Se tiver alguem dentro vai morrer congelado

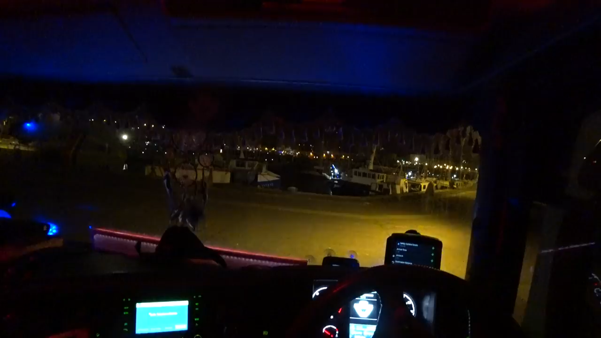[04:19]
cidade de Bologna, né? Não Bologna na Itália, Bologna na França, aqui próximo de Calais.